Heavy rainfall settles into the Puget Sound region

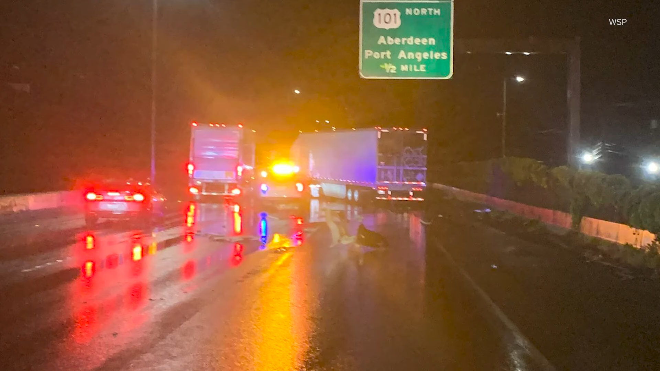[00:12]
Yeah that's what it looked like overnight while they were sleeping and troopers cleaned up this mess in Tacoma after a semi-truck crashed into a barrier on I-5.